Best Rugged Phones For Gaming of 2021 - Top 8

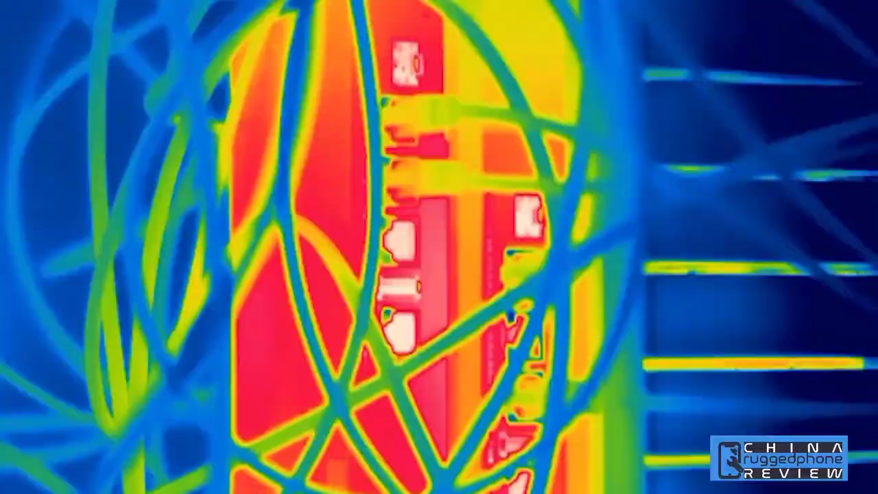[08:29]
the most advanced professional thermal imaging smartphone in the world.
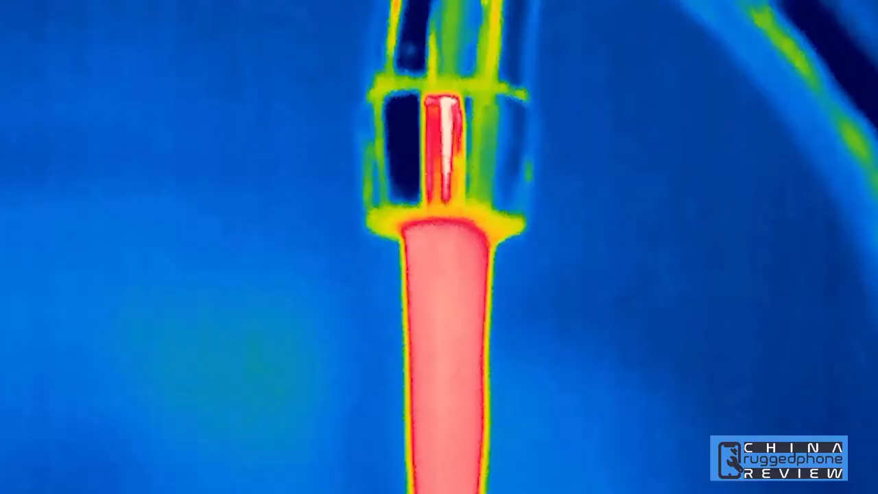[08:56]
The Cat S62 Pro, the ultimate work phone with next-gen thermal.